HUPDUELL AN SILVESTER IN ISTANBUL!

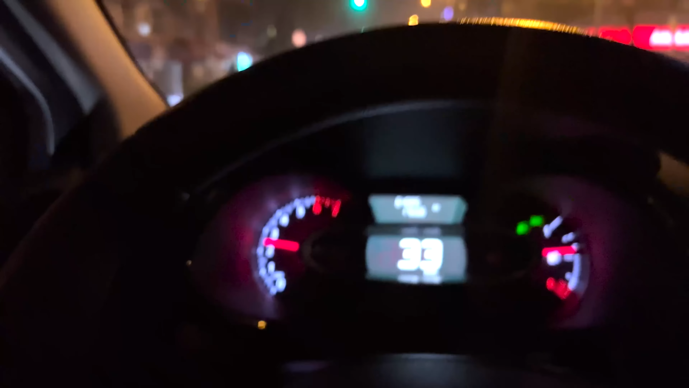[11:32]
so leute ich bin jetzt im bebeck bebeck nennt sich das ganze ist ein
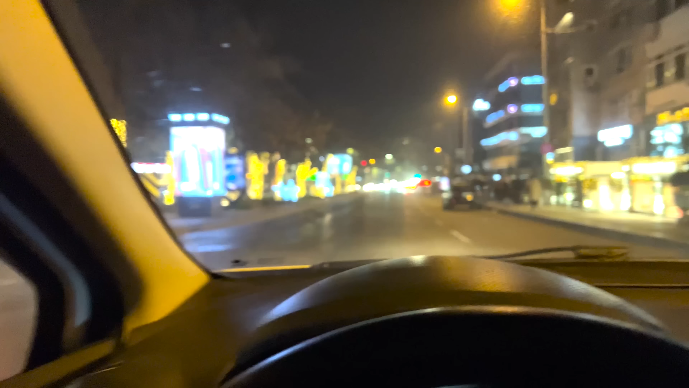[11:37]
viertel der reichen schnösel oder wie ich sie bitte
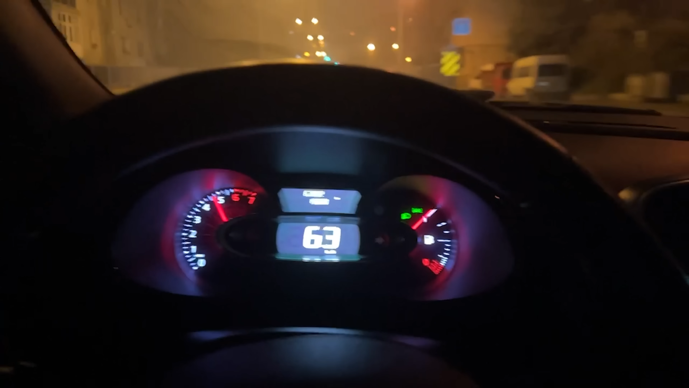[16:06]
richtig ab weiß was geil ist hier
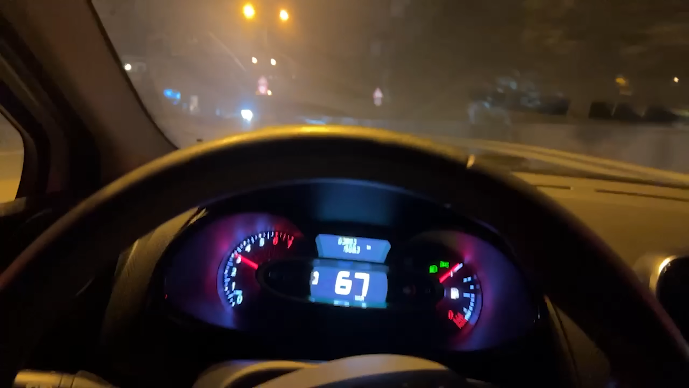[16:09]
gibt es einfach keine blitzer man kann einfach hier durchdrücken es passiert nichts
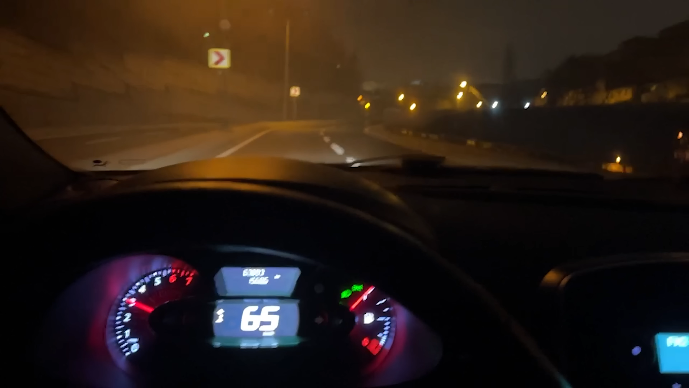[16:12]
action von action steinwerfer leute
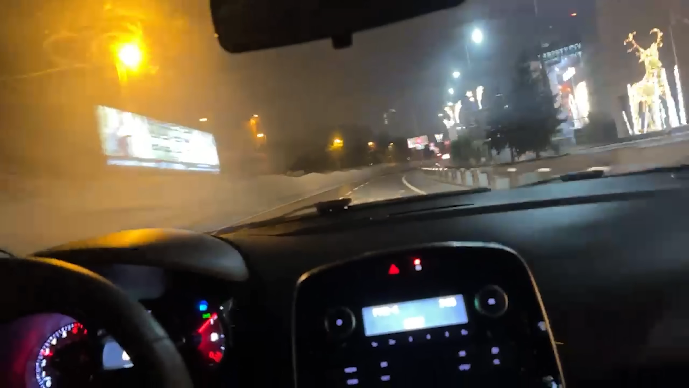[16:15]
30er zone
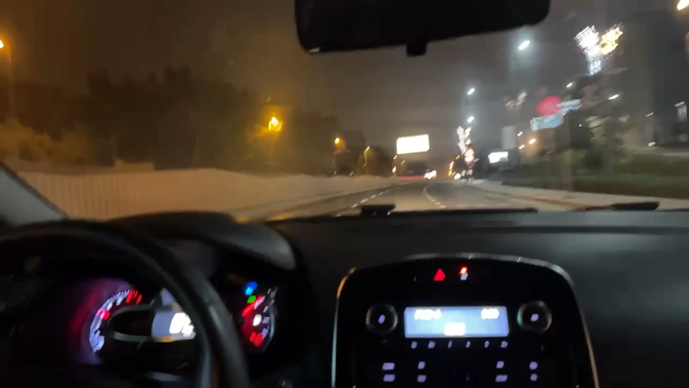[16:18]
ja mal drei das passt das fühlt sich so schnell an obwohl ich 100 war
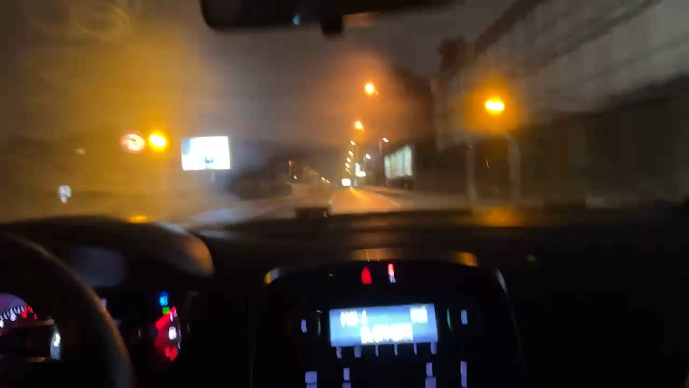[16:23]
ich meine 30 das hat einen anzeigefehler also die polizisten was geht da wird der nächste allgemeine verkehrschotter angehalten ich mir bekommen habe aus dem weg mit genau das
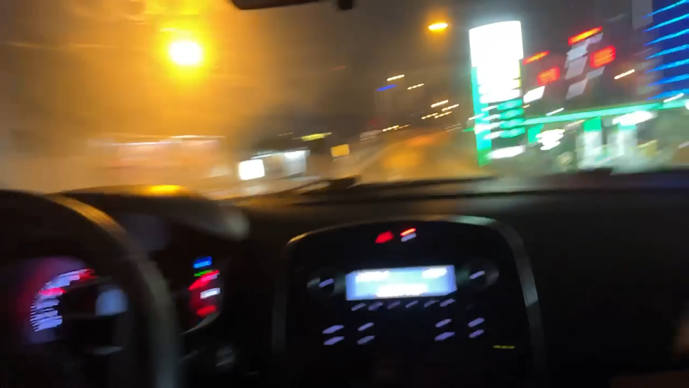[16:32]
ist die renault
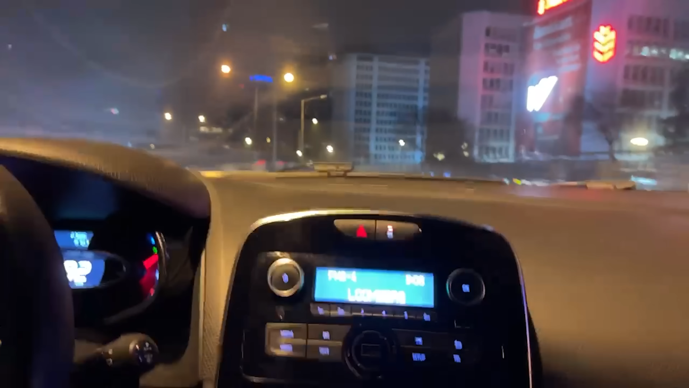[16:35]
action würde ich mal sagen da müssen wir ganz nette bremsen berg runter blicken überbewertet in türkei nicht nötig so ich muss hier aufpassen weil bei den leuten weiß man die gehen einfach nach links manchmal richtig verrückt ich guck mal wie viel er fährt
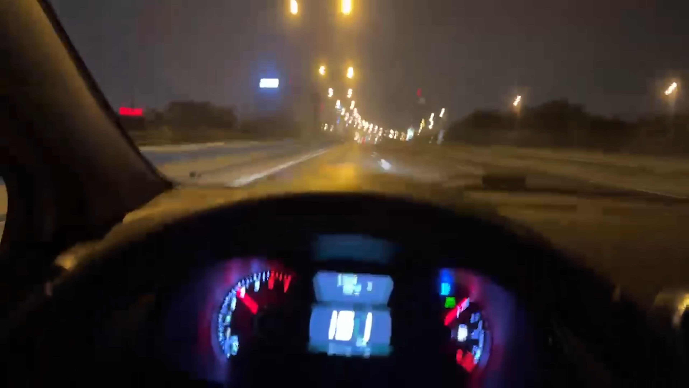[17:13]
er ist montiert an der jacke es kann nichts passieren aus dem weg du wirst du siebzehn alter woher kommst du denn was ist das denn für eine schrottkiste aus der weg du
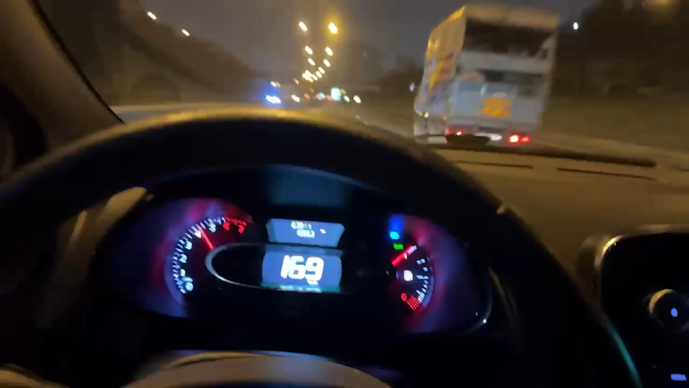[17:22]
lüppel scheiße oh shit das war wohl zu viel action